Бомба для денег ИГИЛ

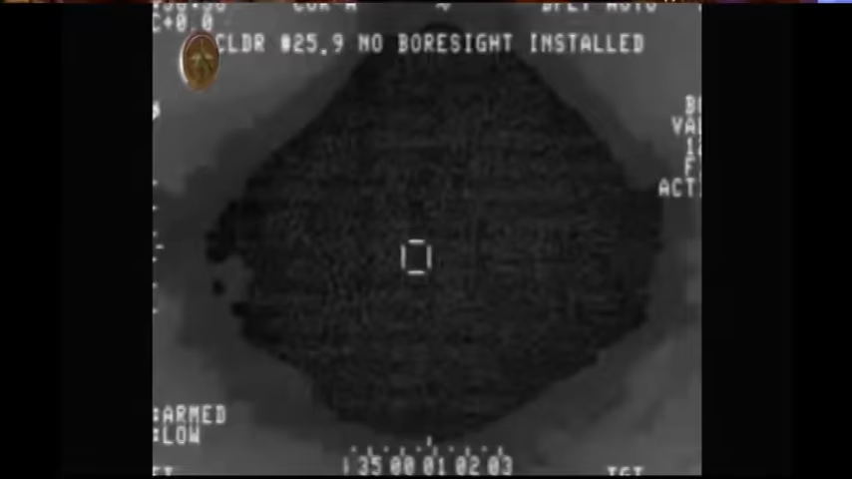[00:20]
Две бомбы, каждая весом 900 килограмм, упали в жилом районе и уничтожили это здание.